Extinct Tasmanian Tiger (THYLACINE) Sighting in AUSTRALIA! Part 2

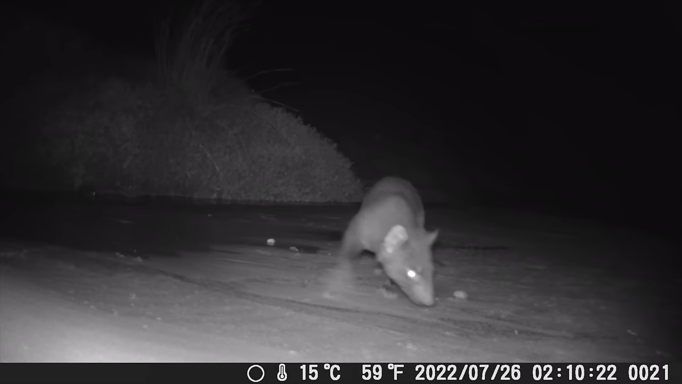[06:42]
that's endemic to Tasmania now Tasmanian devils are scavengers often what will happen is they'll actually use the roads as kind of food highways because they know a lot of
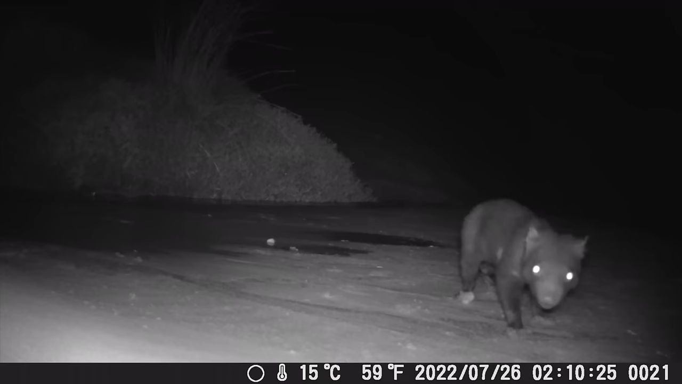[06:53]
animals get hit so they'll run up and down the roads at night looking for roadkill to eat they've even been known to sleep in the carcasses of roadkill they can consume 40% of their own body weight in one sitting and in the 90s it was discovered that there was a facial tumor disease that went through and wiped out I think it was about
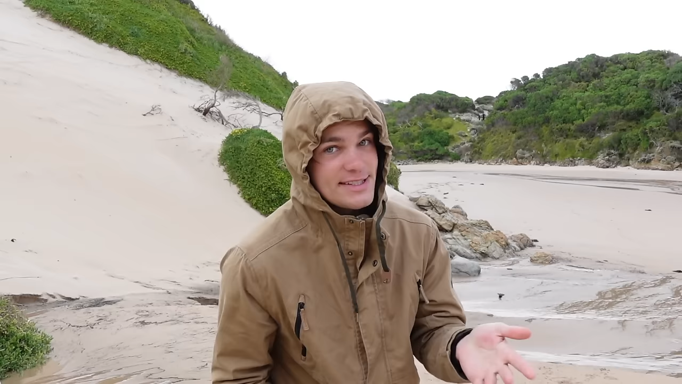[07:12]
70% of the devil population which is so sad but it's looking all right it's looking like the population is bouncing back which is pretty wild because when all that was happening they had to set up an insurance population in case they went extinct so that's
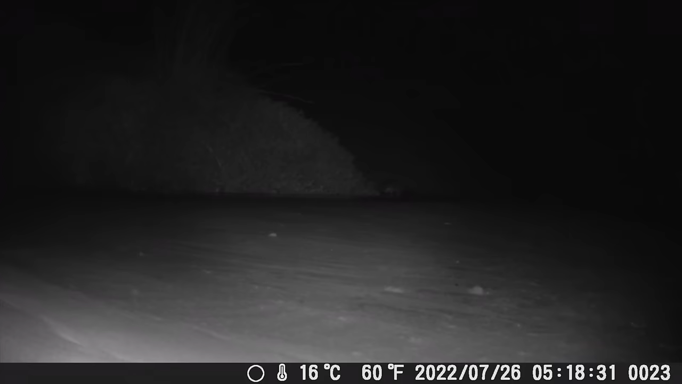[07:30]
up on the mainland what was that you can see something take off in the distance behind the bush over there it's hard to see on such a little screen but I feel like it's moving like a rodent it's not really moving like any other animals around here so maybe it could be a rakali which is some sort of freshwater rat that lives around water sources and it makes sense because there's a stream leading into the ocean right here that's freshwater that is so cool that's why I love trail cameras all right let's go check the
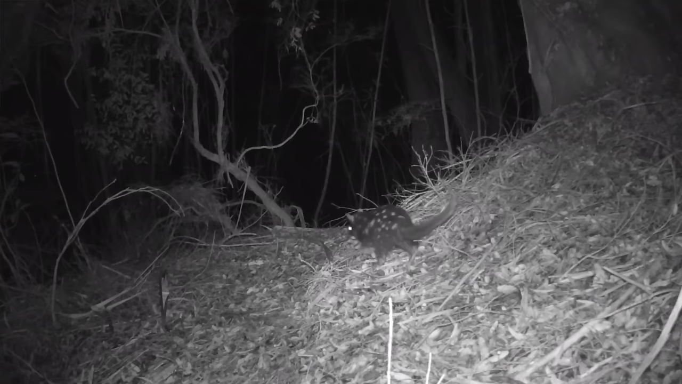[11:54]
so cool to get one of these guys on camera out here in the wild it would have been the biggest fluke ever if the first thing i got on the game camera was a tassie tiger we got some more videos of the quoll just wandering around doing quoll like activities crazy pretty cool let's keep going